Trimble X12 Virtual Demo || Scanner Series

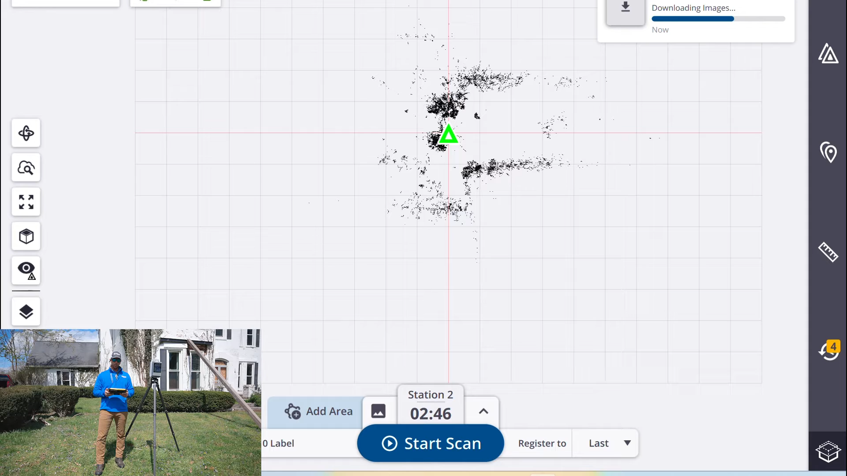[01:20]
We're ready to move to the next station and start the next scan. In it.
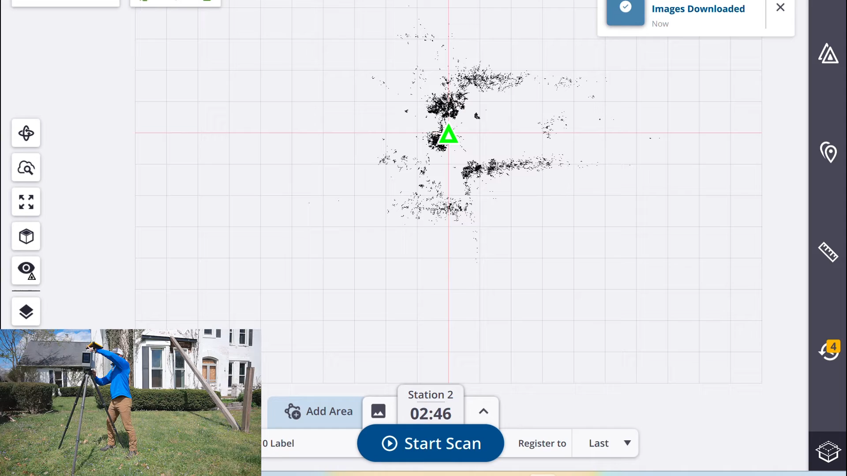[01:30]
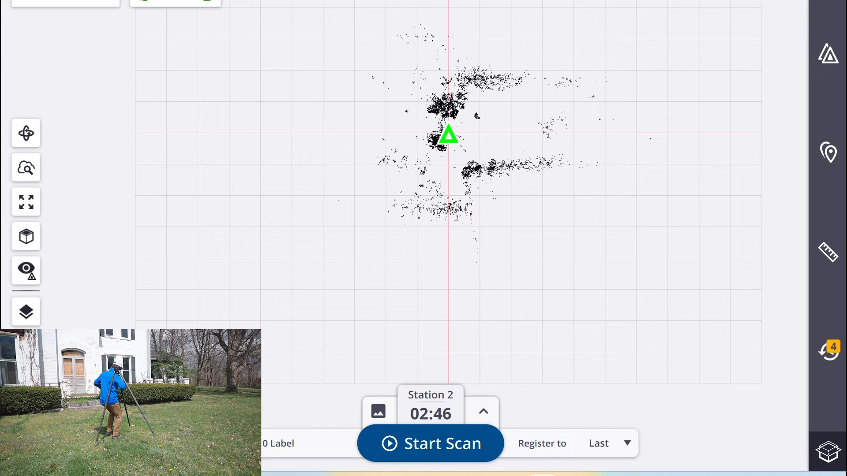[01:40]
Yeah.
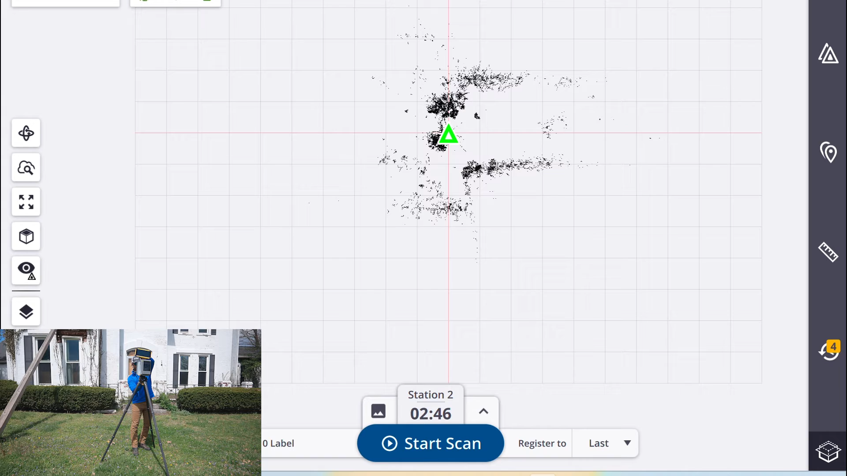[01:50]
So now the scan is complete. start the scan, let it do its job and then when it's done we'll
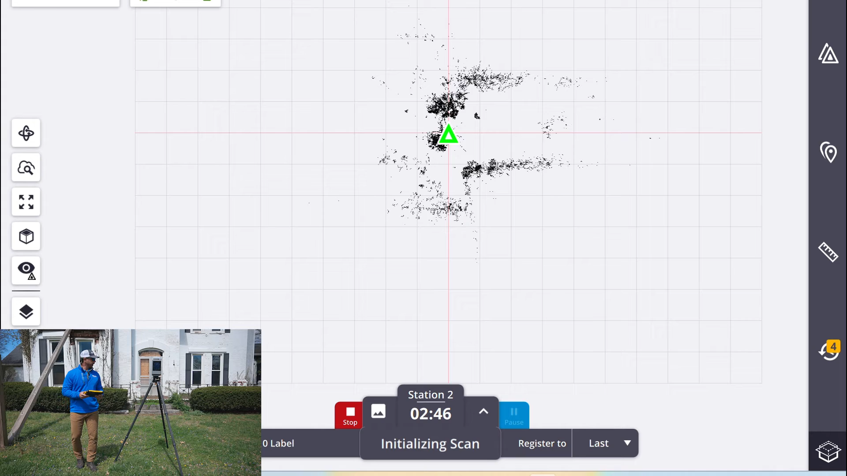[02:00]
be able to see the registered scans next to each other. So the scan is complete, the data has been downloaded to the tablet,
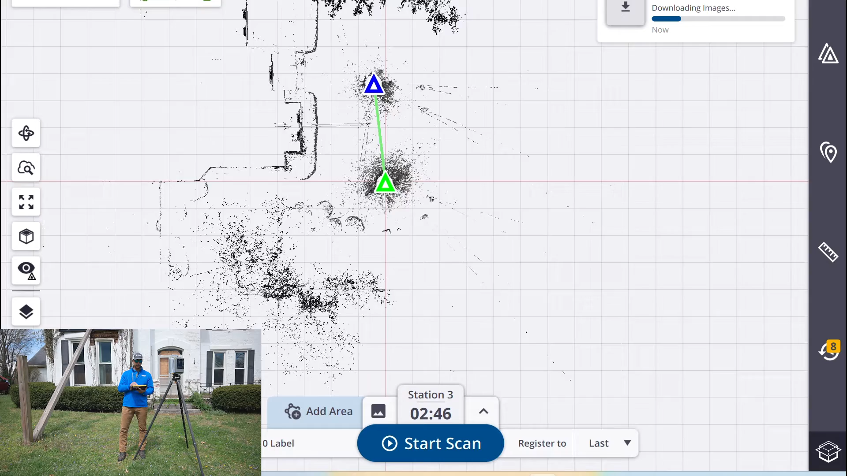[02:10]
registered the two scans together and now it's downloading the images that it just finished capturing. We are ready to move to our next setup and start it over again.